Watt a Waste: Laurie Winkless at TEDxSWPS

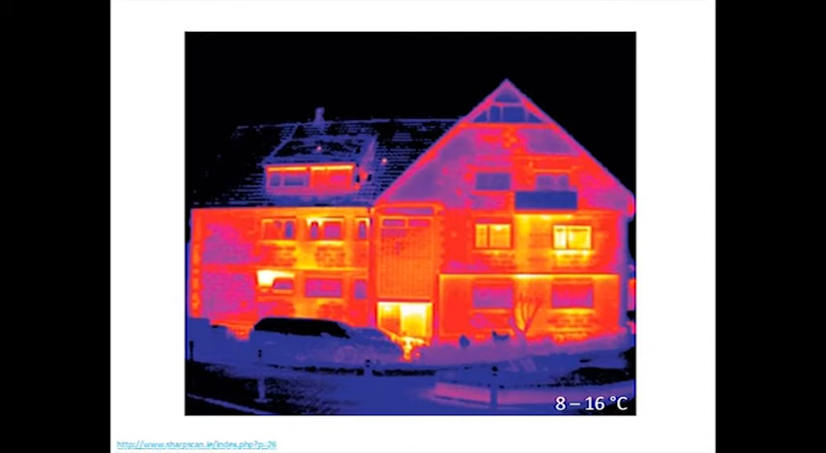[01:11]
The darkest colors that you see, they're the colder colors, and the light, so the white and yellow, they're the hotter colors.
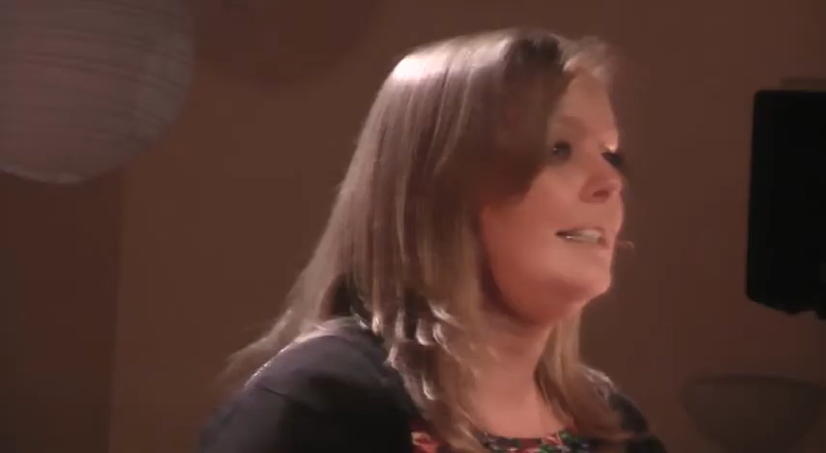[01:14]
Now, those colors mean nothing without temperature scales, so I've given you a little hint on the bottom right.
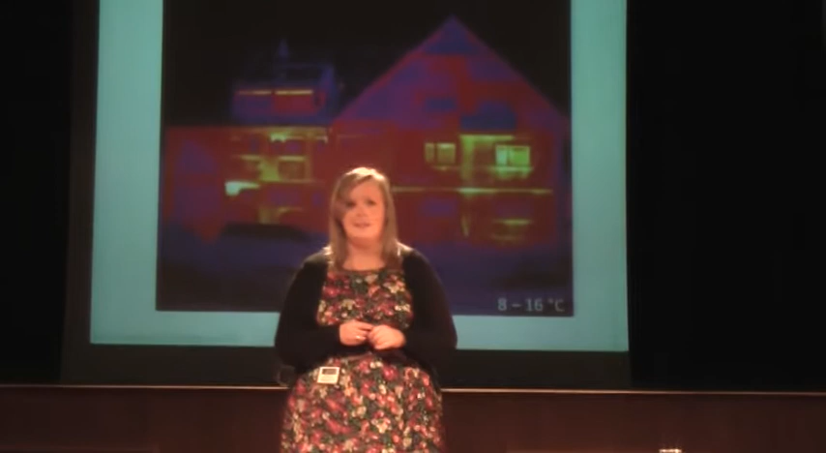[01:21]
On screen: scale top 16°C, scale bottom 8°C
So the coldest temperature you see in this image is about 8 degrees, and the hottest is about 16 degrees. So no huge temperature difference. It looks very dramatic on the thermal image, but it's not that huge of a difference.
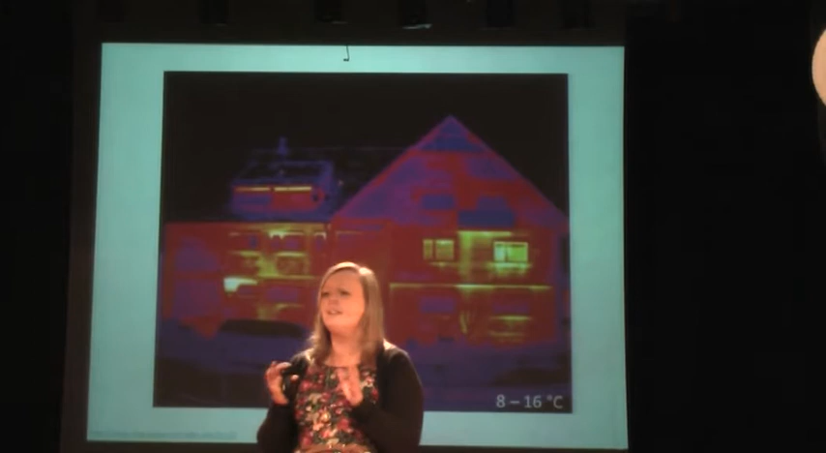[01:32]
On screen: scale top 16°C, scale bottom 8°C
The thing about thermal images is that it doesn't just give us temperature measurements. It doesn't just give us a value.
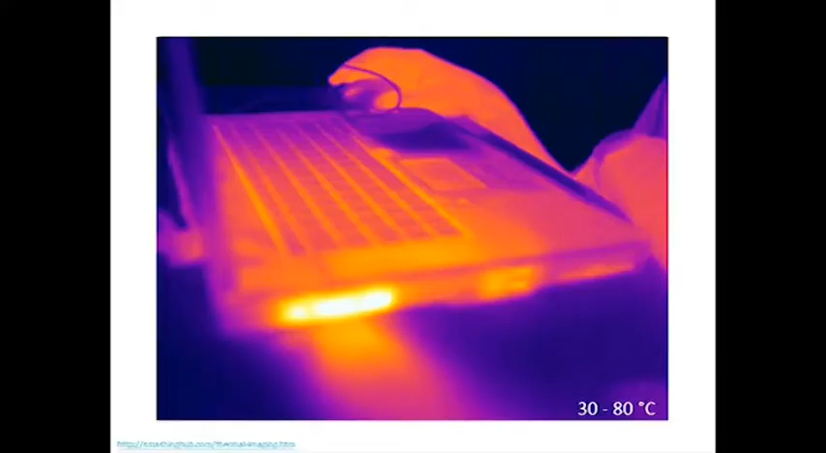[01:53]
On screen: scale top 80°C, scale bottom 30°C
This might also look familiar to you. We all know that laptops run very hot when they sit on our knees, right? We've all had that experience. And it does that for a reason. The electronics that make up your laptop need to operate at a particular temperature.
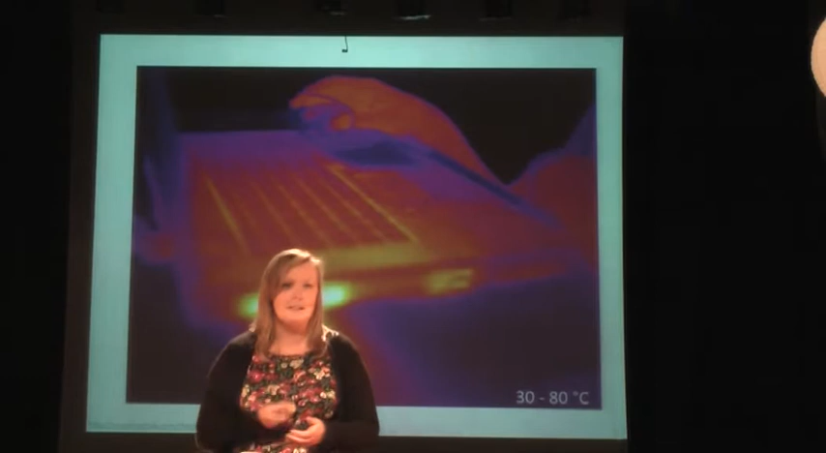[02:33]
So you can actually see there's a 50 degree temperature difference from one end of the laptop to the cold end of the laptop to the hot air pumping out of the side of the laptop. Now laptops use a lot of energy. That's how we plug them into the wall.
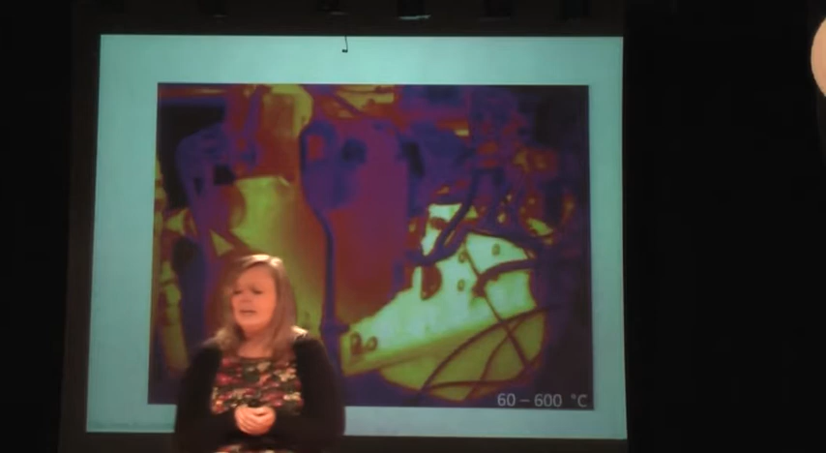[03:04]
This is an engine. It's a pretty heavy duty engine. It wouldn't be in a standard family car, this one.
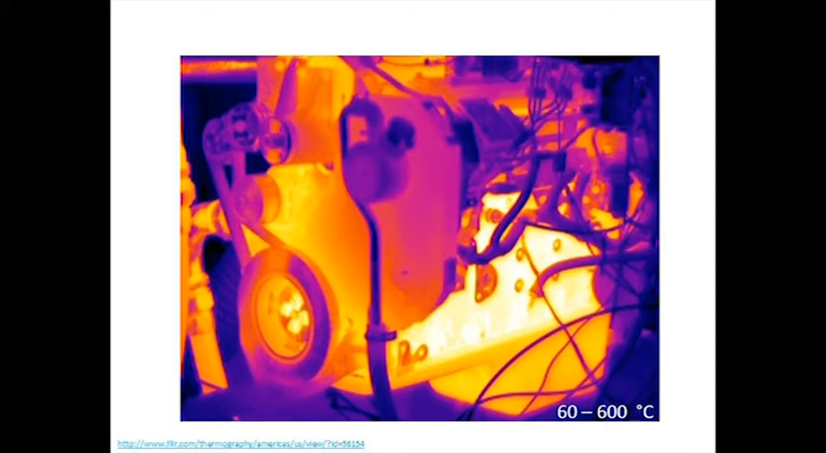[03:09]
This is more like a caterpillar truck. Okay. So it's more like a truck engine really. But again, it's a thermal image.